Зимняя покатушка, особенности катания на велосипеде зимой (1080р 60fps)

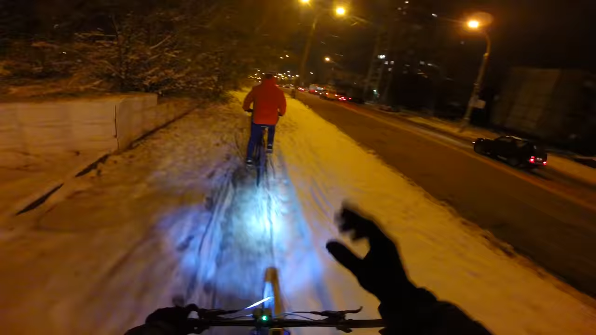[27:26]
Вау. Ребята, мы сливаемся. Что-то ноги забились у нас. Не катится дальше. Считай, самый сложный подъем проехали, да? Ну да. Нам останется тот один.
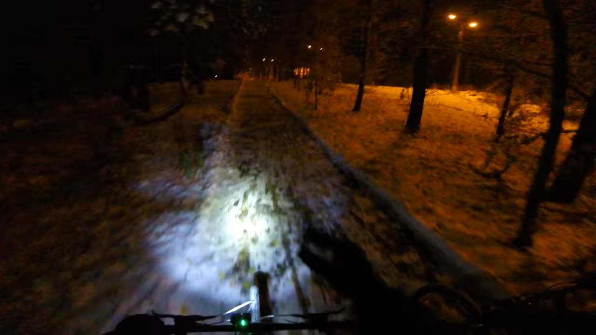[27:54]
Смотрите, ребята, здесь оказывается, я не заметил сначала, снег чистили-то трактором. Очень круто, молодцы, молодцы.
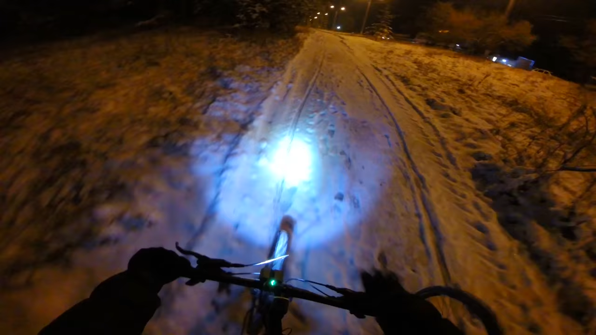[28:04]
Ребят, мы сейчас сову видели, точнее, Никит видел. Какая она была? Размах крыльев. Вот такой где-то.